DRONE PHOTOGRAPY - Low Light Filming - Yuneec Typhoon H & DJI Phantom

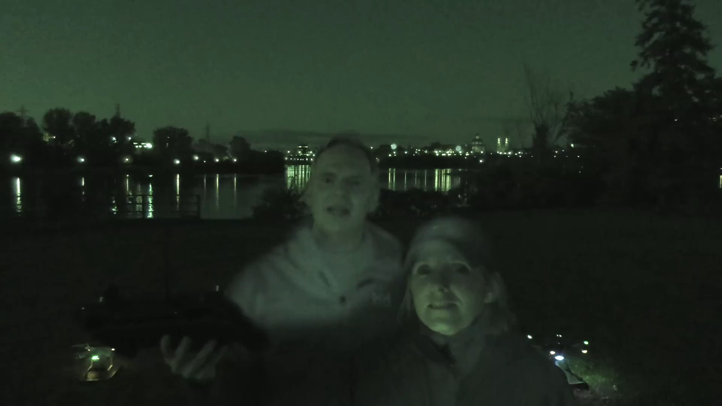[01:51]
Here we are back and it's much later it's pretty much pitch black now and we have to use the infrared on the camera so you can actually see us.
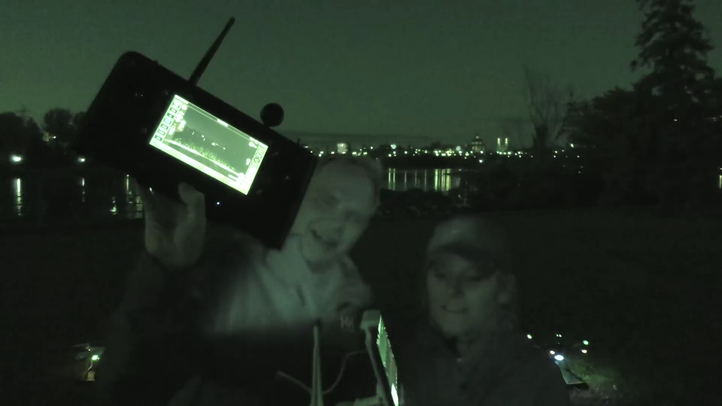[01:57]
So we're gonna try this I don't know if it's gonna work if these cameras on the drones are gonna see anything.
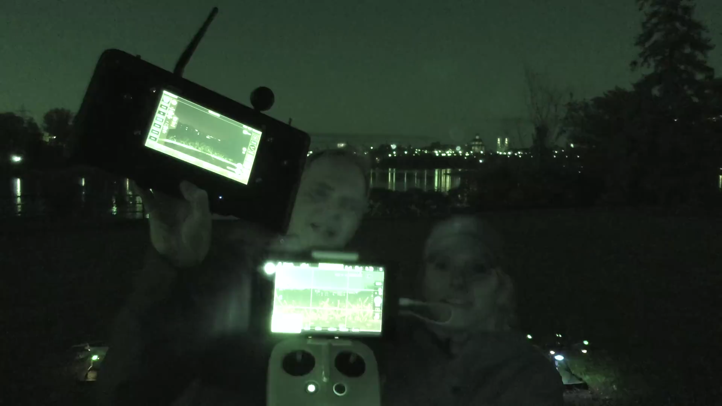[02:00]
We have it set at ISO 3200 on both of them so they're identical and 1
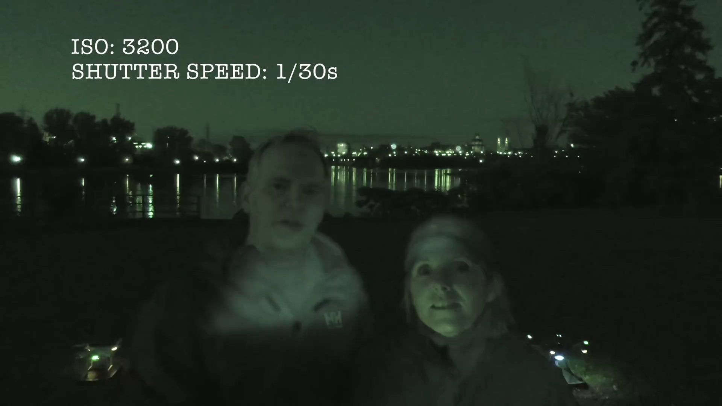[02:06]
30th of a second for the shutter speed and the white balance is on auto.
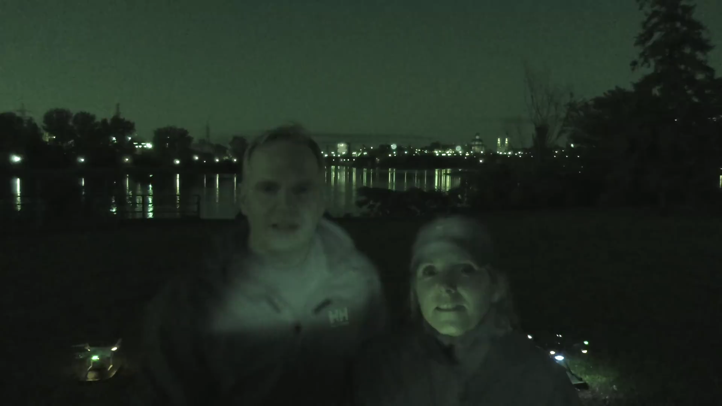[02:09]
One last thing I should mention is that both drones have the capability to allow the landing lights to